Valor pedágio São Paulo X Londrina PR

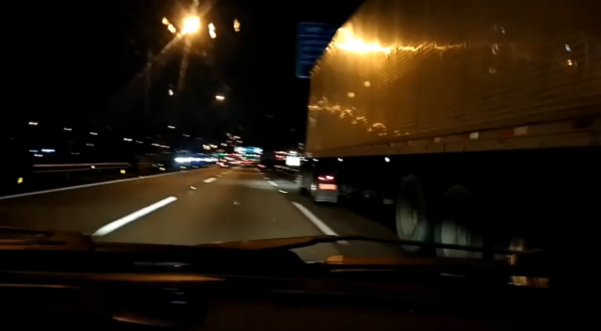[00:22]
Pessoal, estamos chegando aqui no primeiro pedágio Saímos agora de São Paulo, já estamos pegando o primeiro pedágio E esse primeiro pedágio aqui, o valor dele é R$4,20 Como eu não tenho sem parar neste carro Eu vou passar pela cabine aqui e vou pagar em dinheiro Certo pessoal?
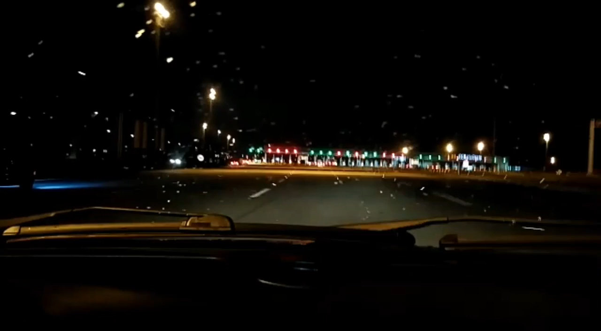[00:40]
Até o próximo pedágio Pessoal, estamos chegando aqui agora no segundo pedágio Esse é mais carinho, mais salgadinho É R$8,40 Este então é o segundo pedágio a R$8,40 Pessoal, vamos chegar aqui
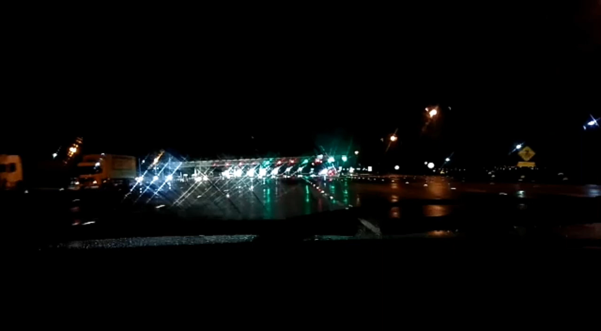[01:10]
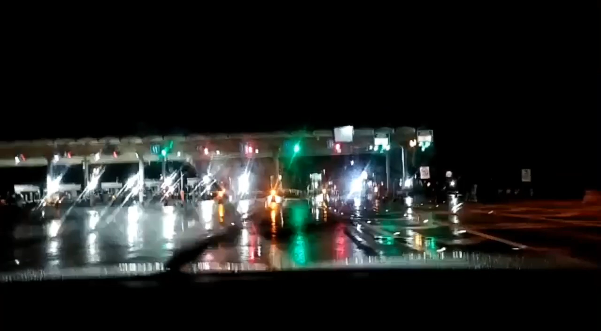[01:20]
então no quarto pedágio E esse daqui é R$12,90 Quarto pedágio R$12,90 Eu achei salgado, muito salgado Salgado, salgado Porque as estradas aqui do Paraná são todas péssimas Particularmente são todas péssimas
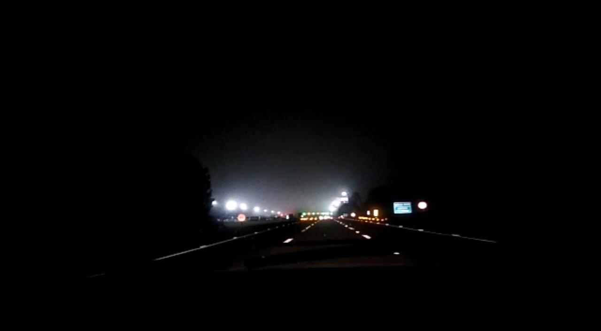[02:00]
No quinto pedágio de São Paulo, a Londrina Este é o quinto, hein pessoal? Este é R$12,90 Cara, né? Salgado, salgado, salgado